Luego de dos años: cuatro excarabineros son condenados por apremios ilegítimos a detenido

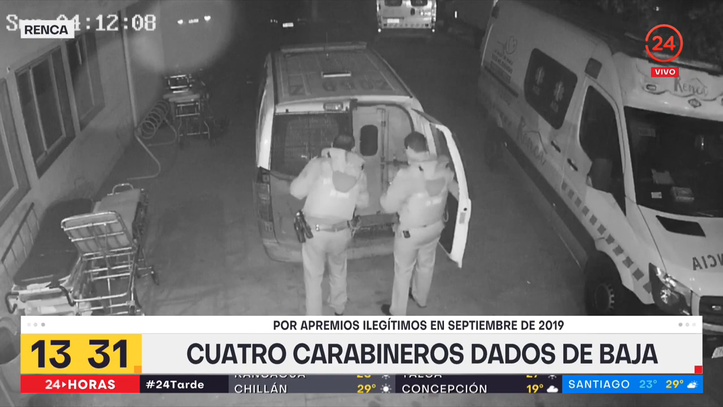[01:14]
Estamos hablando de golpes de puño, golpes de piezas constantemente en el exterior, en el estacionamiento del SAR de la comuna de Renca, lo que ustedes están viendo en pantalla, lo cual fue protagonizado por dos cabos, un carabinero y estaba todo esto siendo visto por un sargento,